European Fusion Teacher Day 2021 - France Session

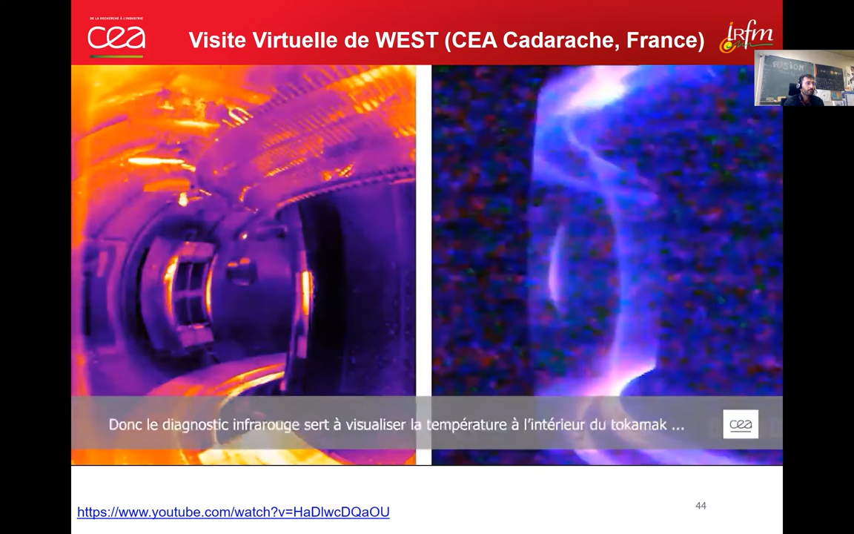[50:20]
is used to monitor the temperature inside the tokamak for physical
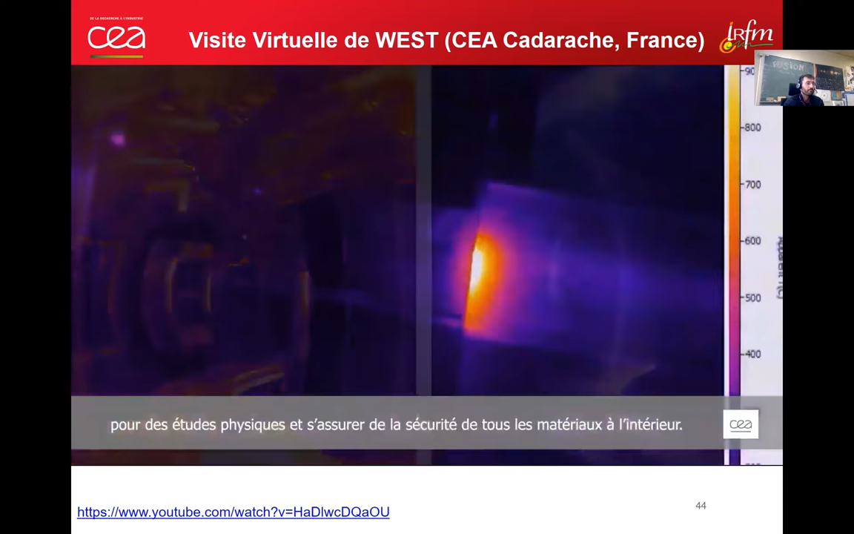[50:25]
studies and to ensure the security of all the material inside So
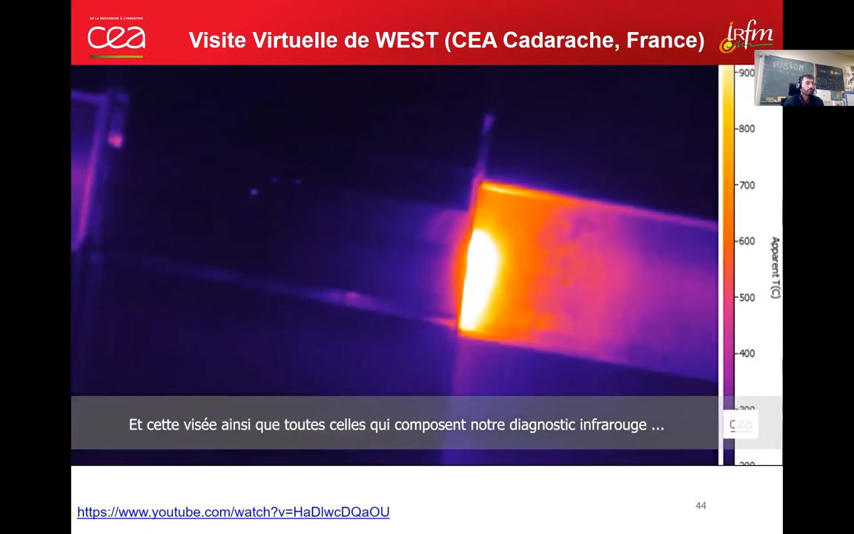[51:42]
per pixel resolution And this diagnostic, this view and all the view of the infrared diagnostic allowed us to conduct successfully
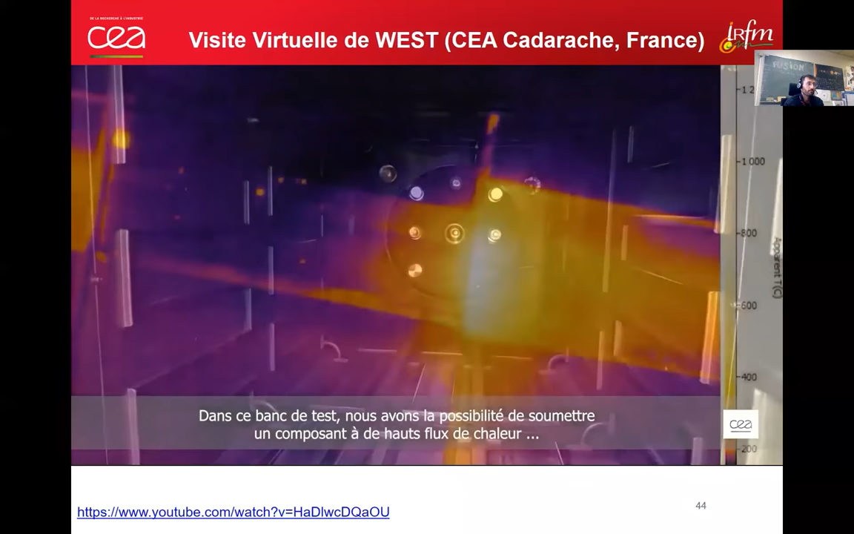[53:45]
Et dans cette facility, nous pouvons ajouter les composants à un haut-heat-flux, similaire à ce que nous trouvons à l'Ouest.
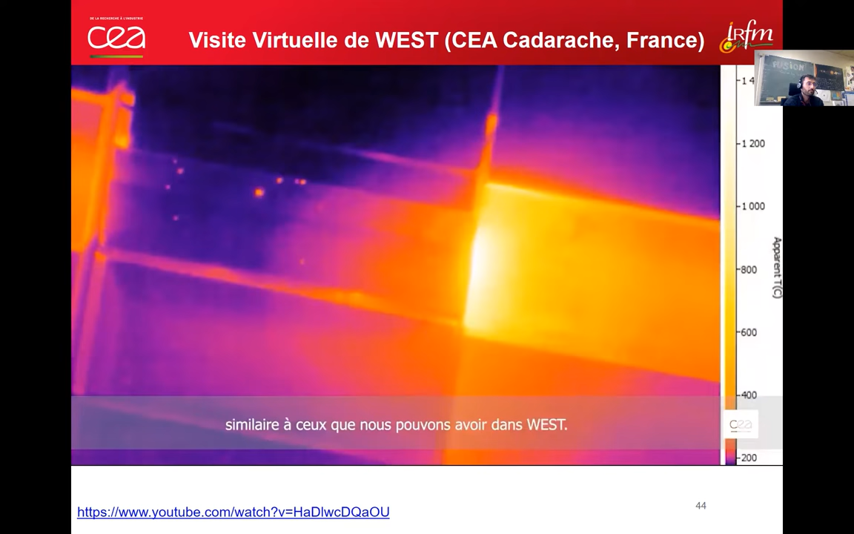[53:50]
Donc, nous pouvons appliquer à 10 ou